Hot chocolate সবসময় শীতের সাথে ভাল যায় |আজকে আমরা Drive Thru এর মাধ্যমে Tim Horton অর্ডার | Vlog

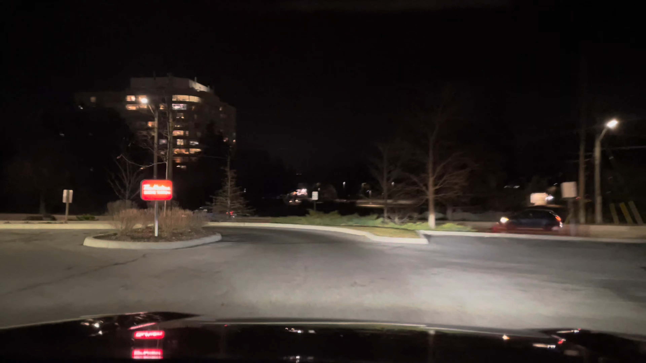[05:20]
তো আমরা ঢুকে যাচ্ছি, আর টিম হর্টেন্সে আমরা ড্রাইভ থ্রু দিয়ে যাব। এখানে লোকেরা প্রেফার করে ড্রাইভ থ্রুতে যাওয়া।